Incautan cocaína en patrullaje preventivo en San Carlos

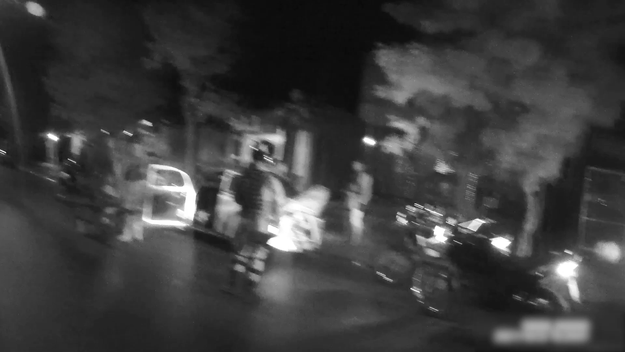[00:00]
Durante un control de rutina en la ciudad de San Carlos,
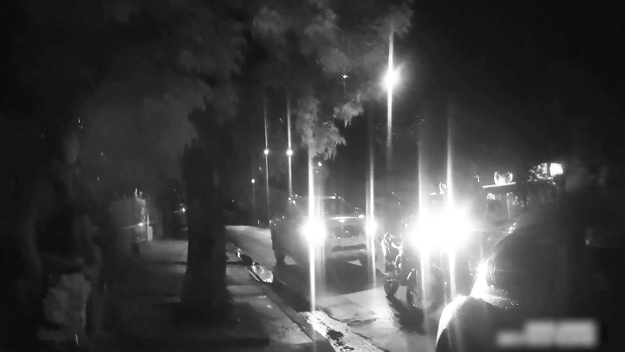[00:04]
personal de la Guardia Republicana detuvo a un auto para control de documentación e identificación de pasajeros.